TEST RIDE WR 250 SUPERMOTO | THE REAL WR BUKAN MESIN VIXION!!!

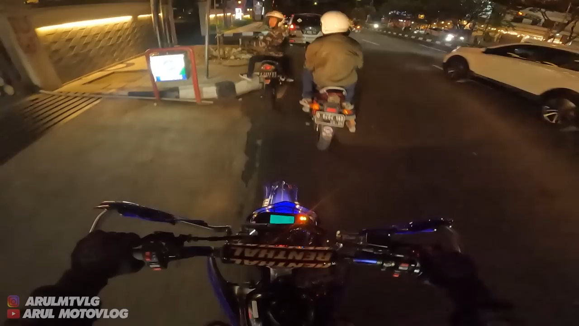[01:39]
Tapi kok udah nyala lagi indikator bensin. Lumayan boros juga nih motor berarti. Padahal injeksi. Tapi nggak tahu deh apa lampu indikatornya yang error.
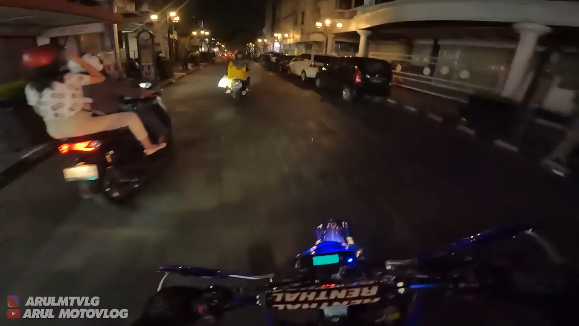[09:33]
Cuma ini lampunya kurang terang, cuy.
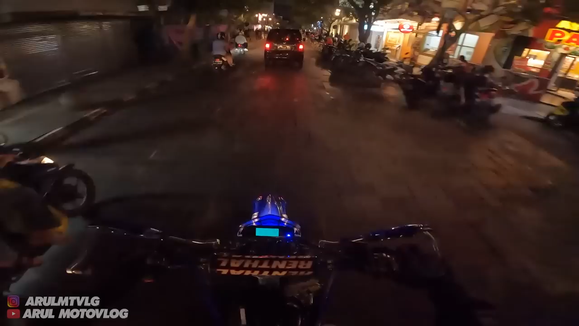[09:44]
Bukan kurang terang sih, nyenter ke atas lampunya nih mah.